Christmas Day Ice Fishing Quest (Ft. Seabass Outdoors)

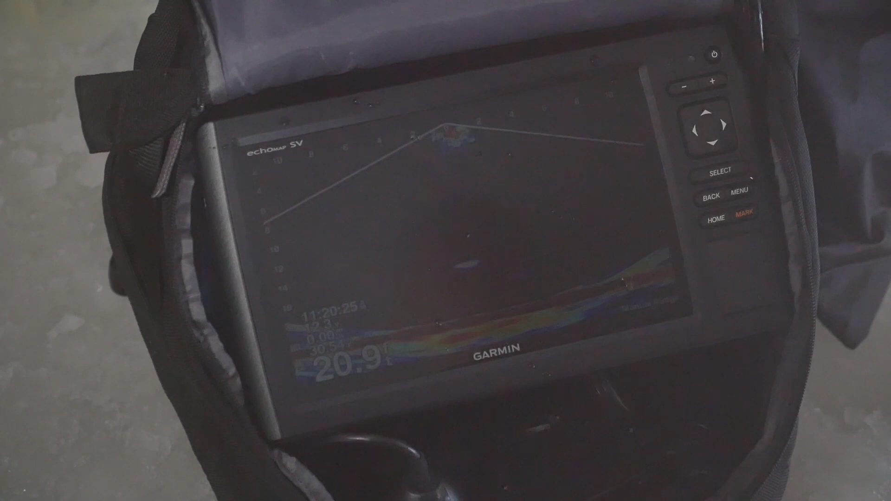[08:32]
It's pretty sick. It's kind of like watching the aquarium from the side. You can see the fish that's to the left to the right, whereas with the traditional 2D, it's more like it's only the history of it and it's only directly below you. It's not a side view of it. Pretty sick.